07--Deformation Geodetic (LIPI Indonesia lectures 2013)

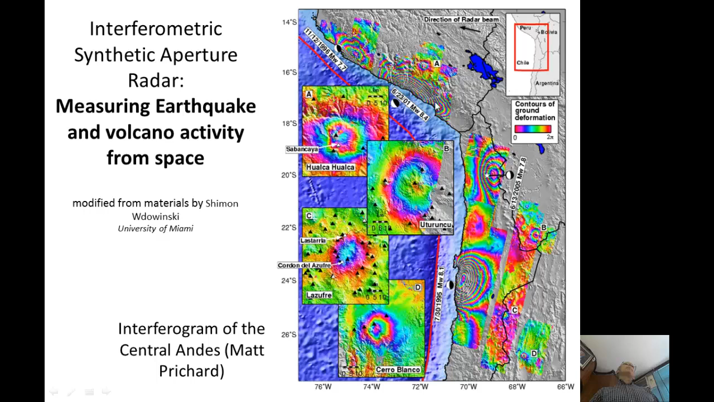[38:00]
and so the insert is really good at measuring earthquakes and volcanoes and so this picture will come back but this is uh insar images from um andes so from western south america
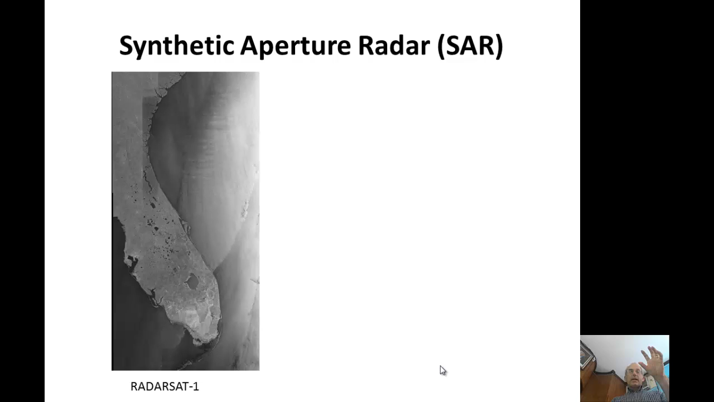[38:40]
of florida and so it's just showing the brightness how much the energy is coming back and so it's used also for environmental things like oil
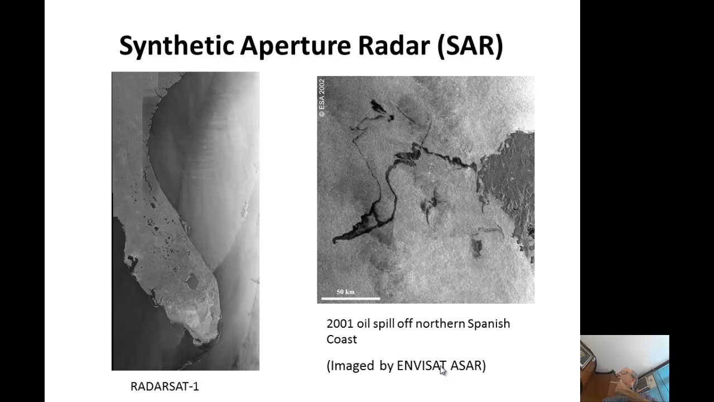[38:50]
because it changed the reflectivity of the sea surface and this just shows also the radar reflectivity of a satellite image versus the radar reflectivity from the the radar itself sorry this is optical reflection so different satellite systems
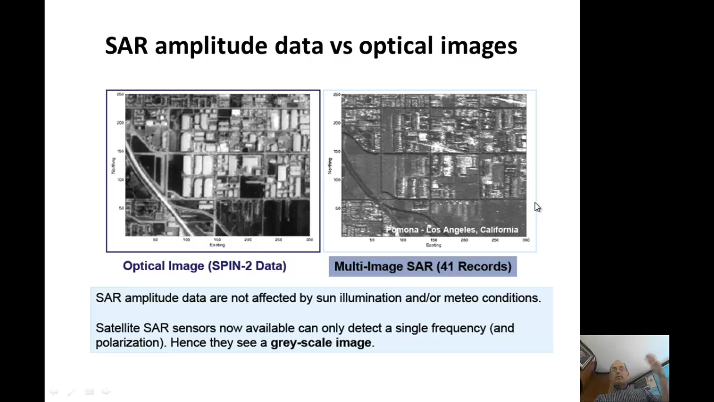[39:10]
and then the radar and so it just shows the brightness so this is uh like a single radar image but the second thing that's done is if
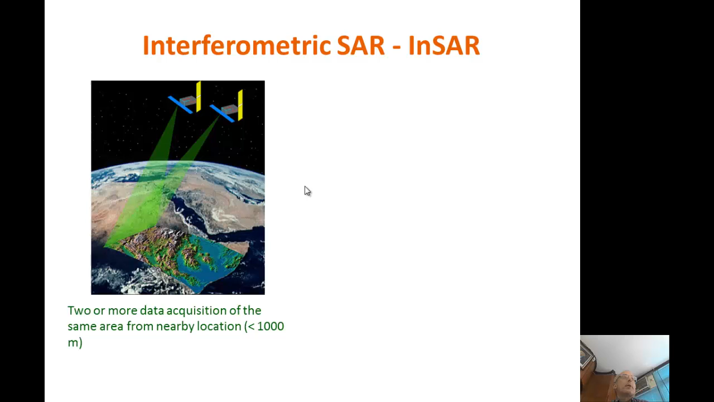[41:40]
apart for this work so this just shows what i was saying so shoots out if there's some ground motion so see here this a the two phases are quite comparable it's exactly the same piece of wave but here there was an earthquake that pushed b closer to the satellite so
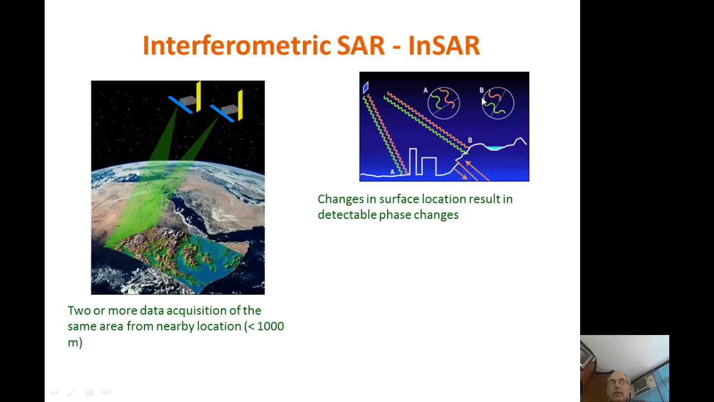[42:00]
when the satellite measures the distance again it has some change in range so you can that's why then because we see the fringes those are just these these sort of phase differences and each cycle is a sequence of color so it depends on the wavelength what the what the range difference is uh you
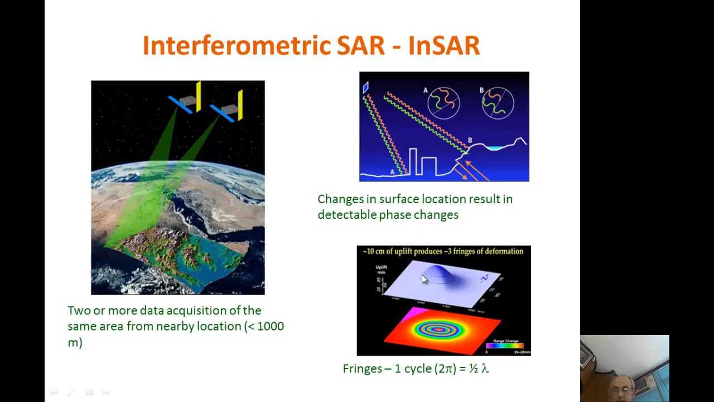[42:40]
know depends so like in this case 10 centimeter of uplift would produce three fringes of deformation for this particular wavelength so the where it's used is for example you know we see earthquake deformation lands and sites also something shows something there very good on volcanoes because volcanoes have big signals usually bigger than earthquakes and they're also more vertical so this is the range changes distance to the satellite it's not vertical and it's not horizontal this some oblique range change but it's more vertical than horizontal so that's why usually volcanoes do
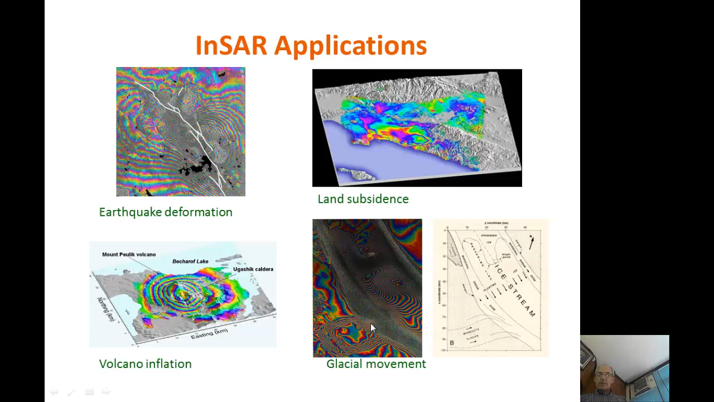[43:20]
better because they more vertical signal same thing with the sites with more vertical than most earthquakes which are more horizontal and then you can also that's used for sitting glaciers so if we look at uh this composite just showing many sites this shows
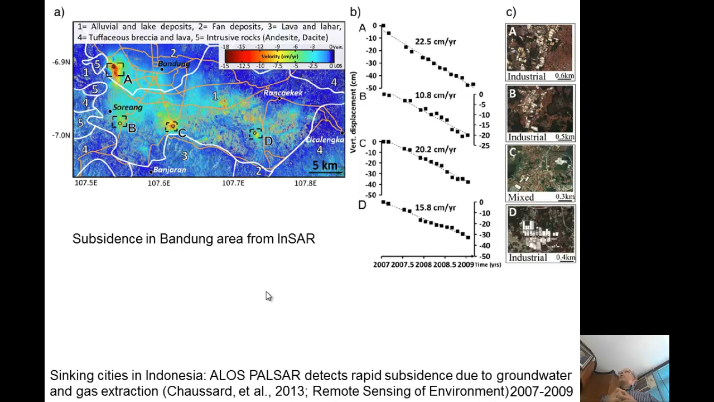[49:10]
the 20 centimeters big signal we wouldn't usually see first tectonics uh and it's commonly used for observing this type so not just this is the new one but where i live seen it we have lots of inside images that i've seen it just dropping because